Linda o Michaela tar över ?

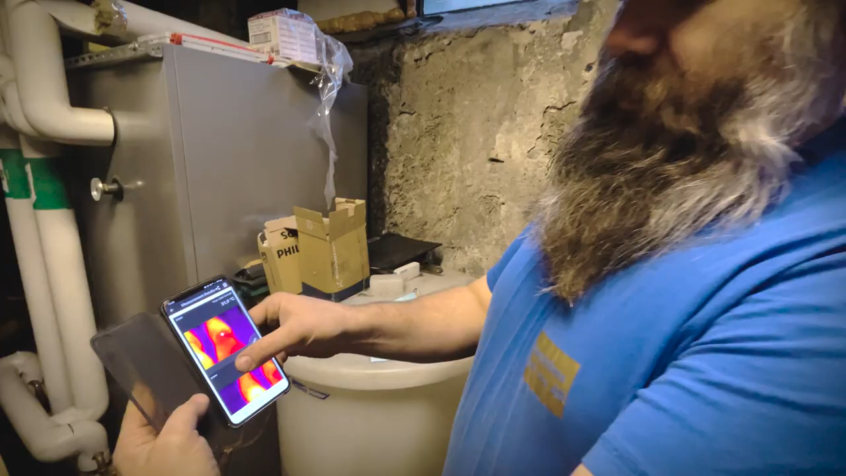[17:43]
Övre bilden där så har vi den högra knäskålen.
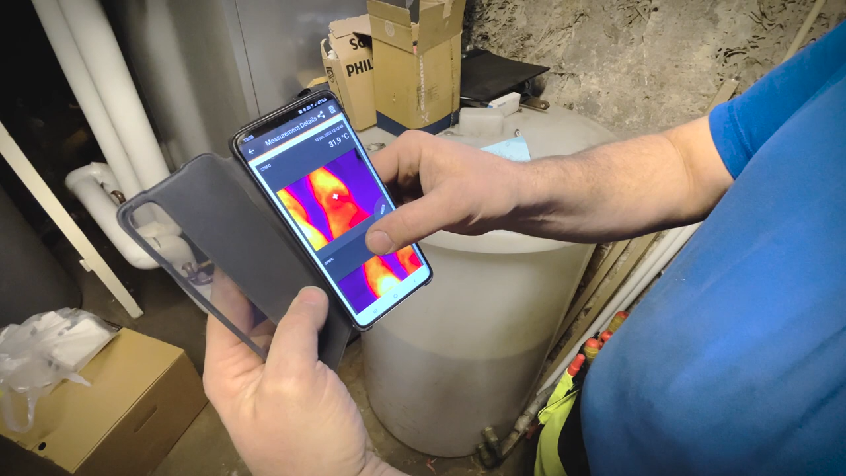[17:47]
som då är 31,9. Och så har vi ju då den andra knäskålen här.
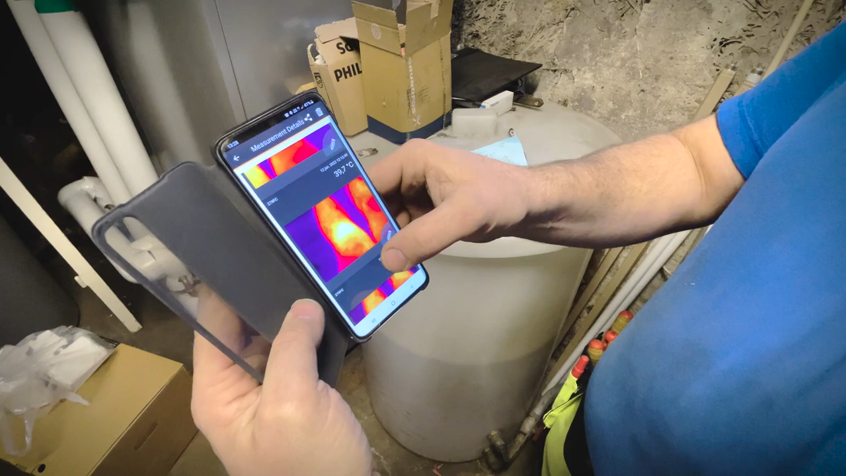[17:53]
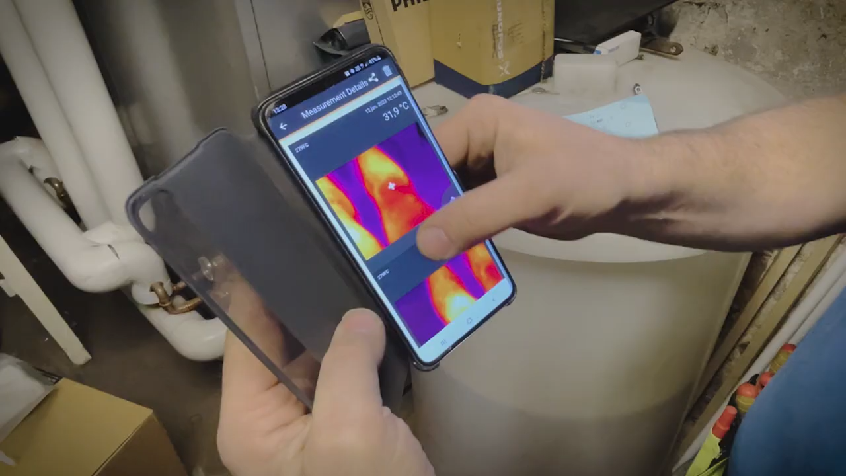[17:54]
Som är nästan 40 grader. Det var liksom bara att bulta och slog inne i knät gjorde det.